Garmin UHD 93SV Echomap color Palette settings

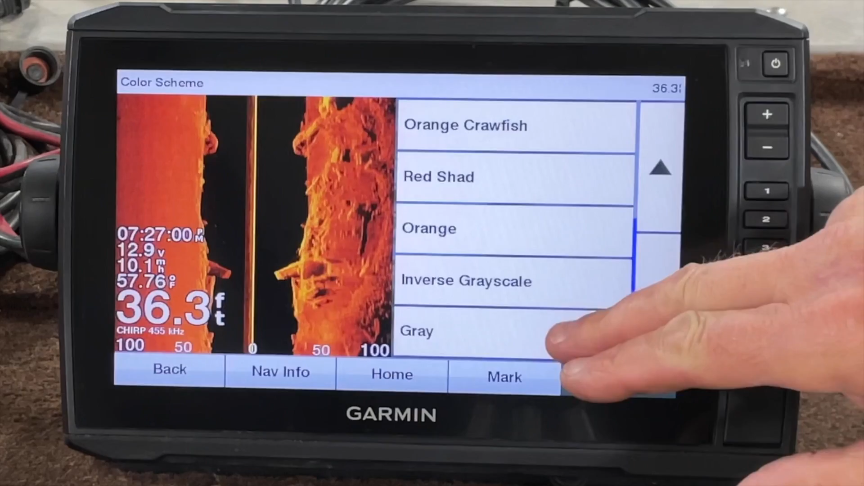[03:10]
On screen: depth 36.3 ft
And kind of an odd one, but I use it once in a while, is this actually inverse gray. I kind of like that. It shows up for me and my eyes. I can see the shadows pretty good in that. The gray, for me, is kind of nice too.
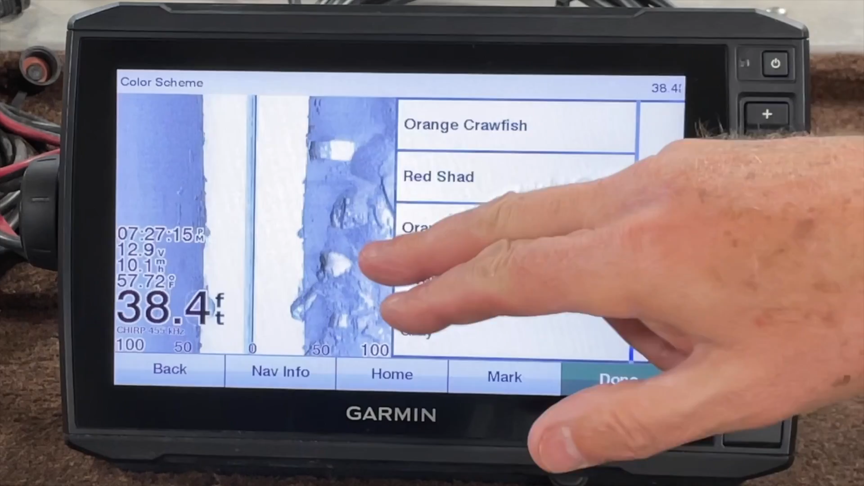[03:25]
On screen: depth 38.4 ft
It's, you know, got the white background.
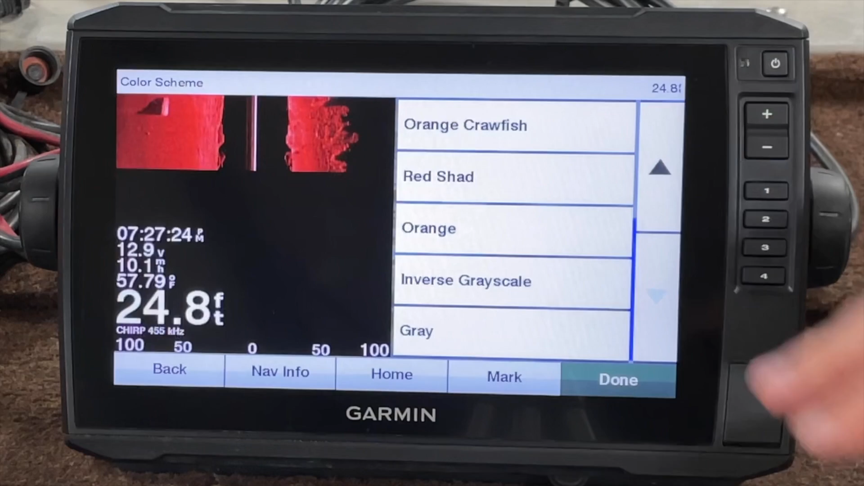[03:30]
On screen: depth 24.8 ft, water 57.79°F
Red shad, I don't like that. But there, again, there may be some bottom contours, soft bottoms, hard bottoms, where this is going to come in real handy.
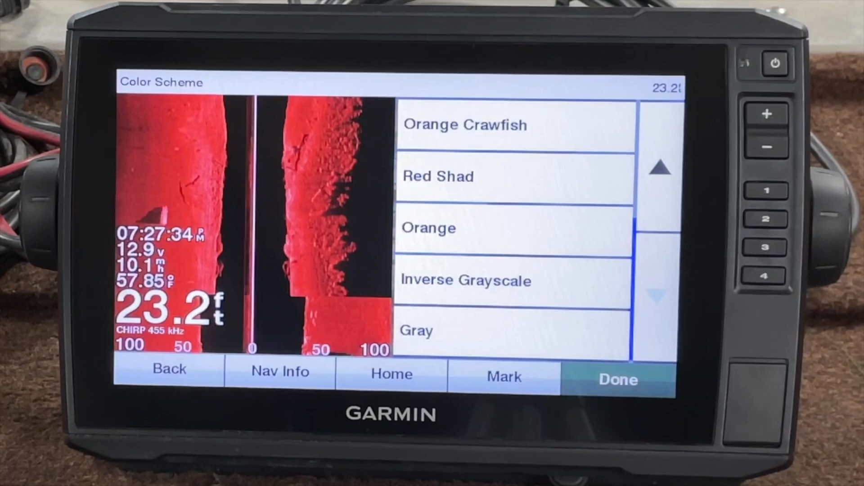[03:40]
On screen: depth 23.2 ft
Orange doesn't particularly thrill me either. But let's take a look at orange, because that looks a little dim to me.
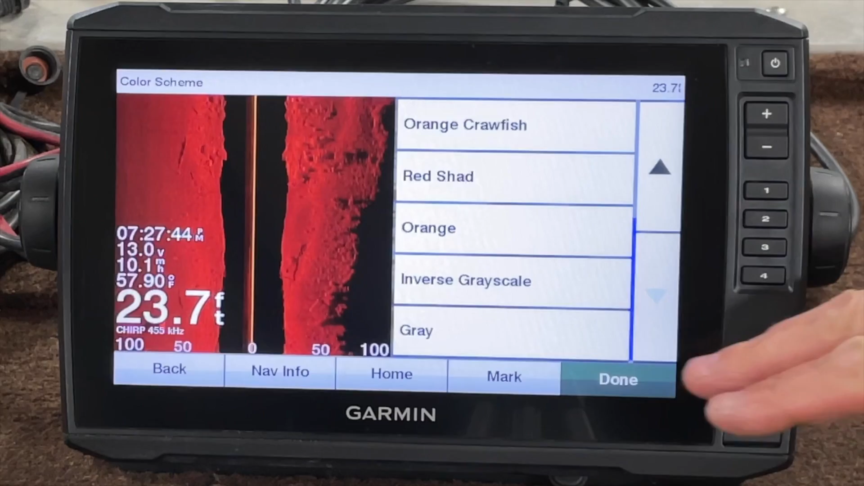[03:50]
On screen: depth 23.7 ft, water 57.90°F
And let's play with the brightness a little bit. Now, see, as I brighten that up, and that's fully bright. Now, to me, that's not too bad, but I'm not seeing good shadows. So, I don't particularly like that.
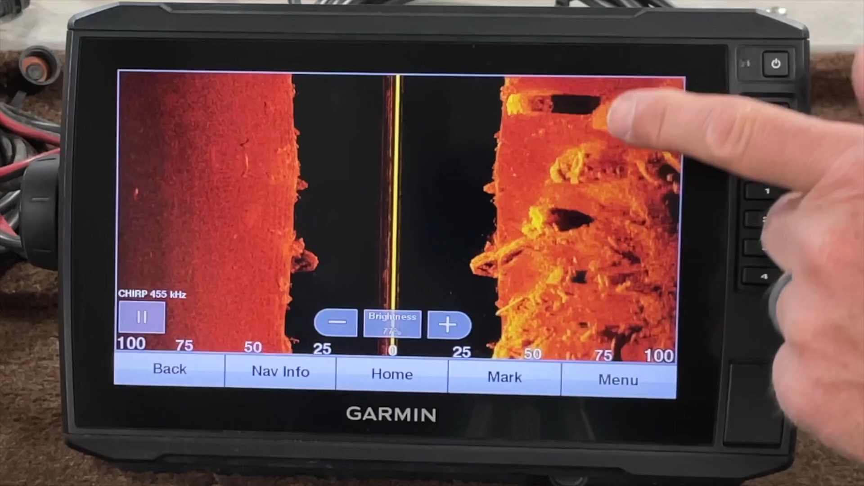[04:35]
See there, I'm starting to see some pretty good shadows, and you might pick up a fish, you know, that's hiding back behind the rocks and whatnot.
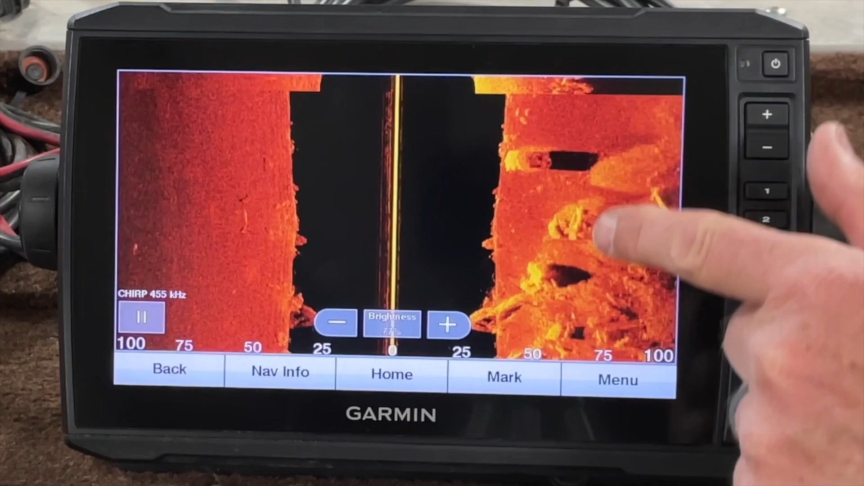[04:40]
We don't have a lot of brush piles, so sorry I can't help out with that a whole lot. But, again, let's go to menu, sonar setup,
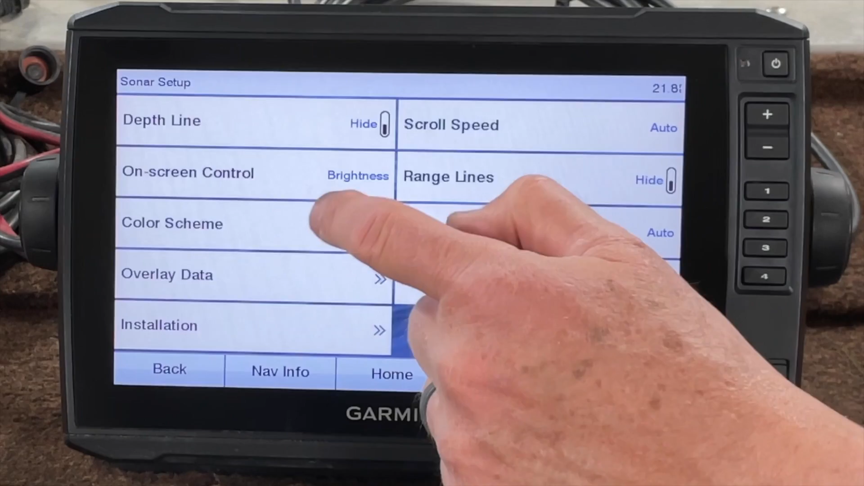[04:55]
color scheme, and look at, say, black emerald. That's not a bad color. I like this midnight blue, and I tend to use that midnight blue more than any of them right now.
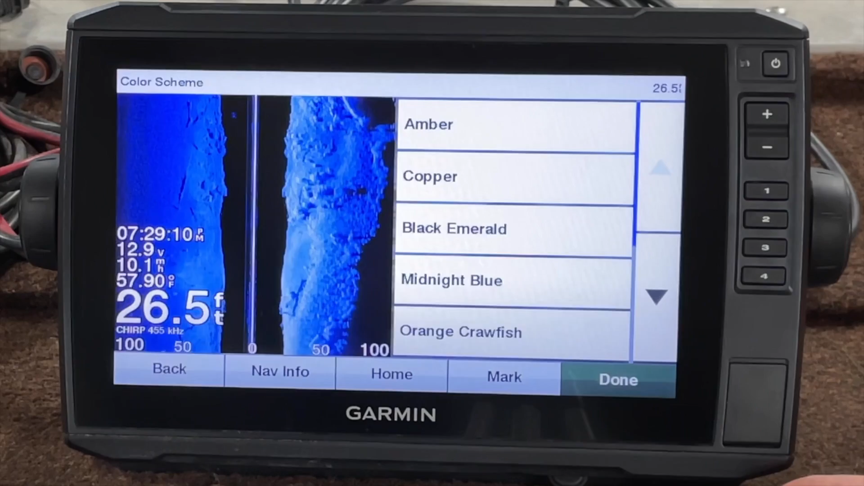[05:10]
On screen: depth 26.5 ft, water 57.90°F
That and this orange crawfish. I like that color as well. But, there again, that's me.
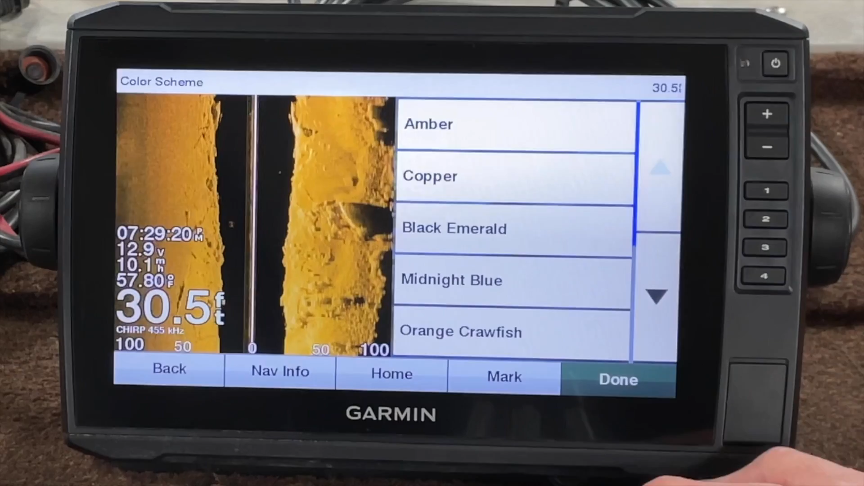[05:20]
On screen: depth 30.5 ft
Let's take a look at the down imaging.
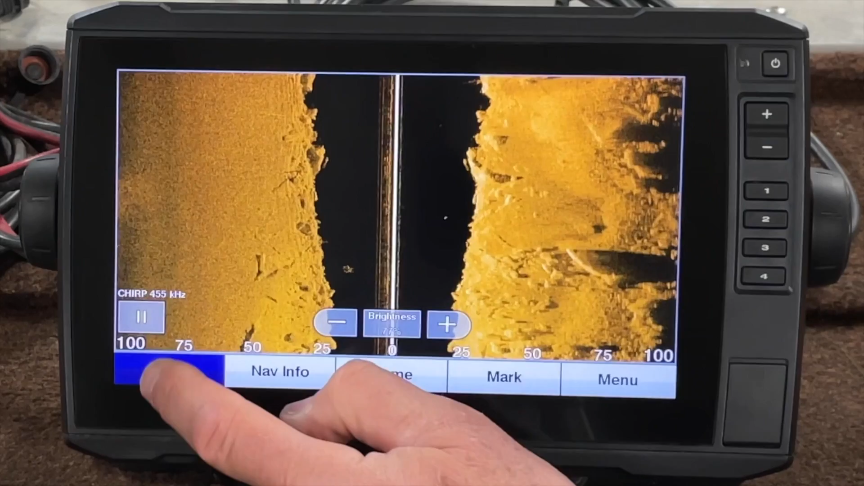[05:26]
So, if you take a look, when I got my split screen, now I got them both on the crawfish orange.
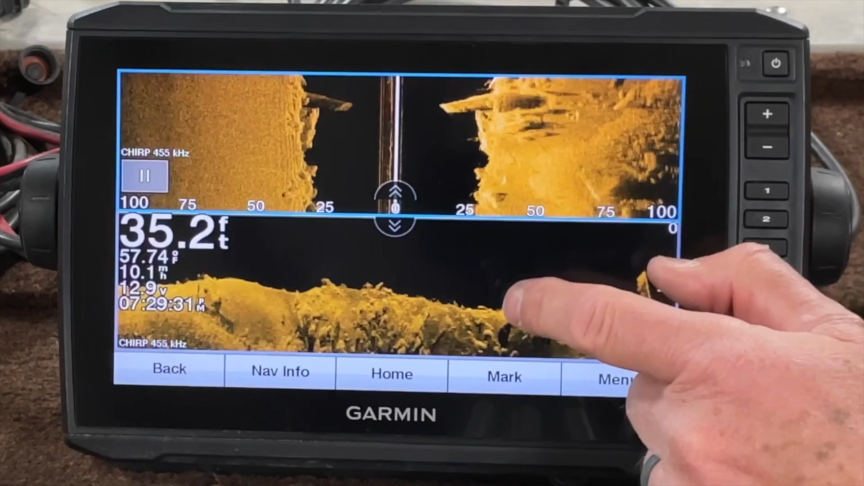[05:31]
On screen: depth 35.2 ft, water 57.74°F, speed 10.1 mph
But, you can change this. There's your down view or your clear view. So, let's take a look at that. Let's go to menu,